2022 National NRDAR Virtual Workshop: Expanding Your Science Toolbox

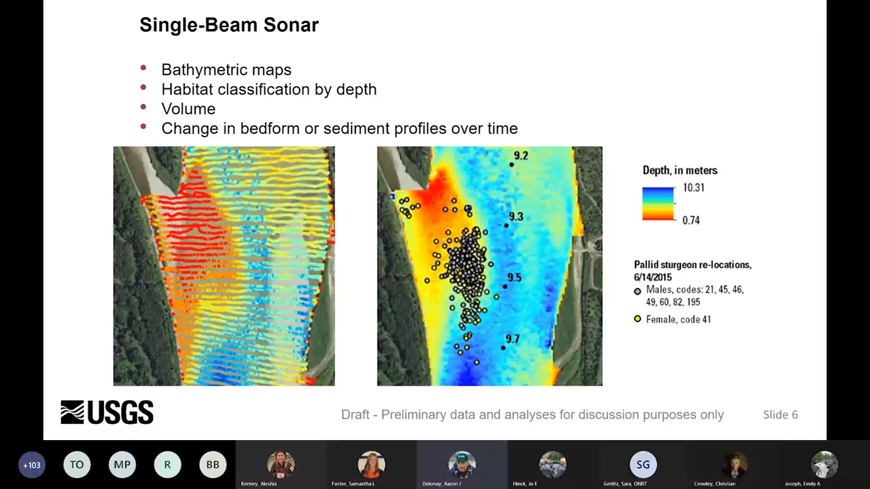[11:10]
So single beam sonar is really good for constructing bathymetric maps, doing habitat classifications by depth, looking at volumes, both volumes of water and volumes of sediment, and changes in bed form or sediment profiles over time. There's another type.
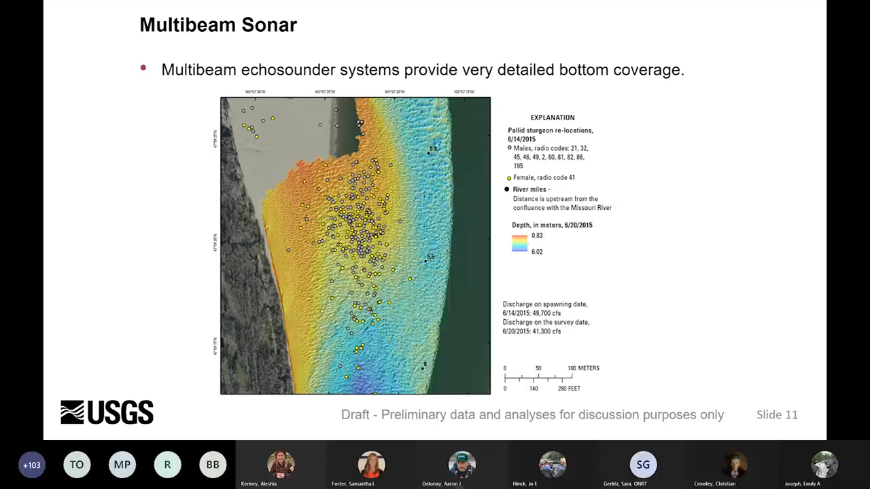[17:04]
This is the same area, but done in multi-beam. And what you can see is very complex, very detailed bed forms of the spawning habitat. Image of the multi-beam sonar data with details of explanation of males, females, and distance. If you look in the main stem lower Missouri River and you start to study what multi-beam imagery looks like, and remember there's data behind this, right? Every point on this image has depth as well.
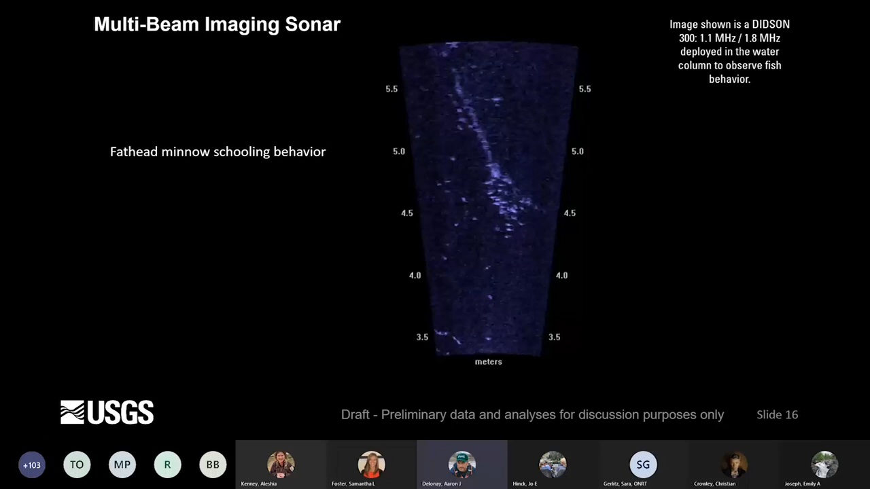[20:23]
These are fathead minnows, looking at schooling behavior of fathead minnows. A little bit interesting thing about sonar, they're often called acoustic cameras, but
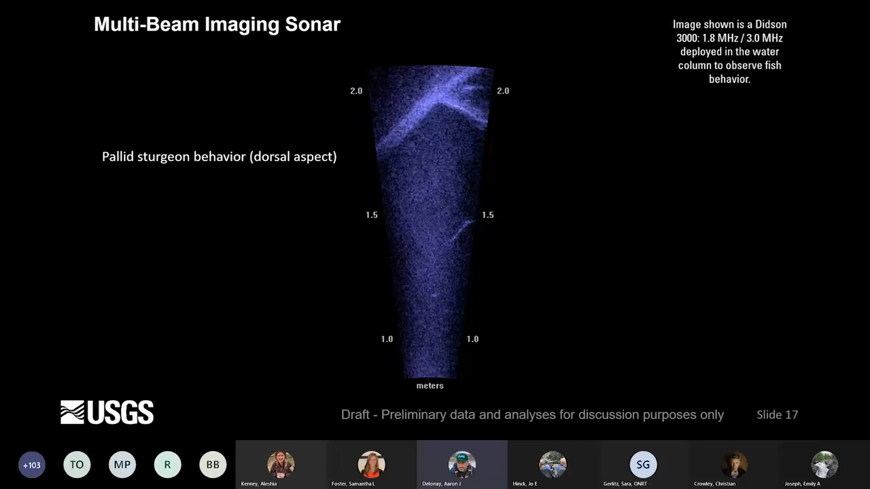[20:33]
when you're looking down from a dorsal perspective, this is what you get. So if you're familiar with like a video camera or a still camera, you have a portrait mode and a landscape mode.
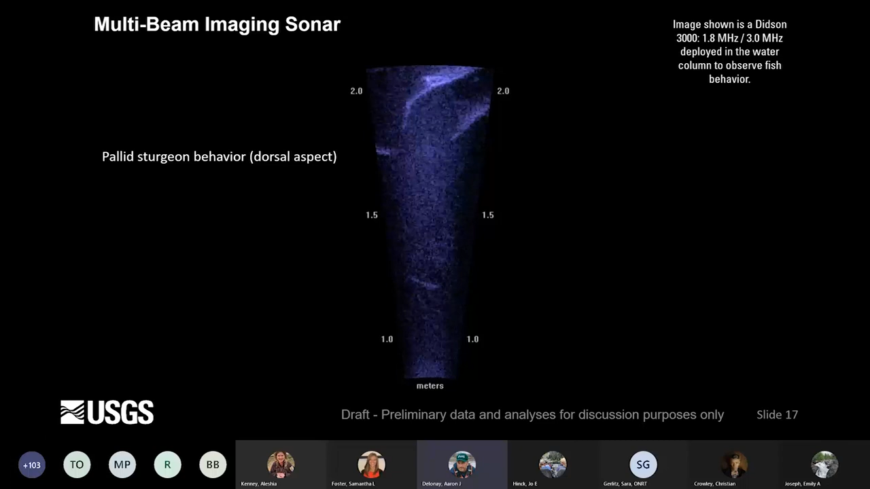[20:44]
So this would be the landscape mode. And you can see these are pallid sturgeon, and you're looking down on them.
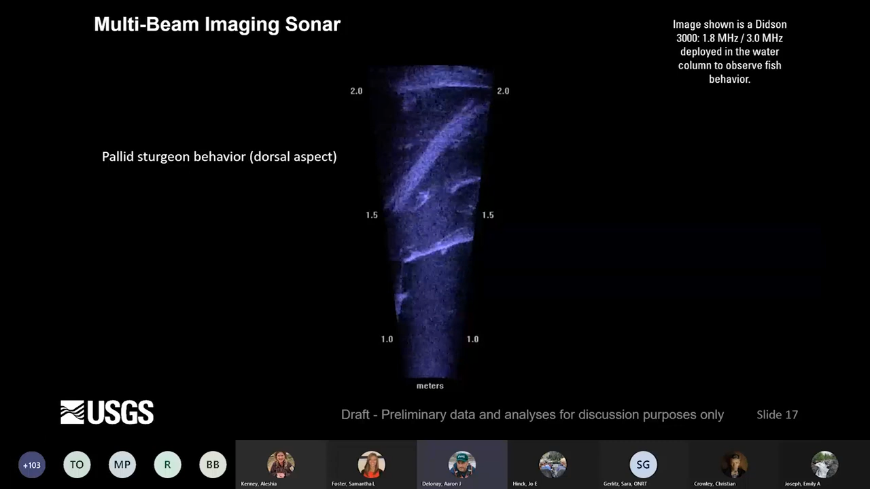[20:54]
You can see their backs and their pectoral fins pointed out. But if you go ahead and you just turn the camera into the portrait mode,
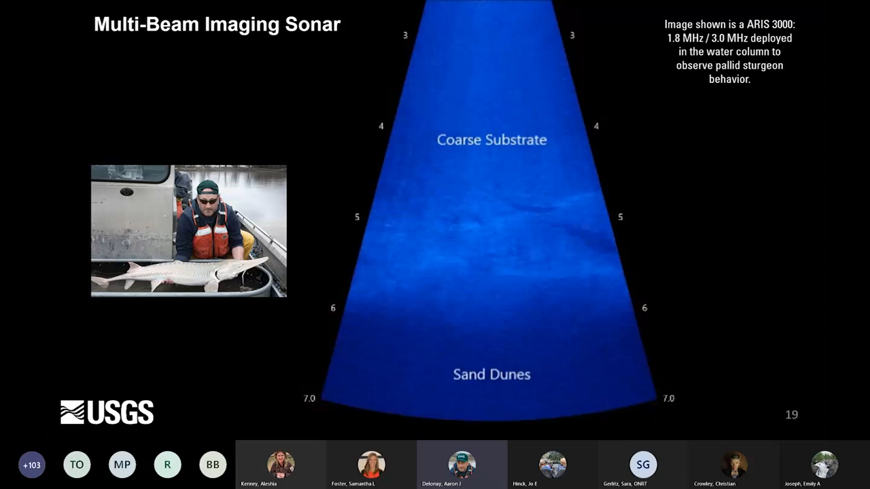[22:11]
and pallid sturgeon sitting on the spawning habitat with coarse substrate as the sand blows over the top of them, and they hide pretty much behind the dunes. Now, it's very common that we typically use sonar technologies together, not just one technology, but multiple technologies.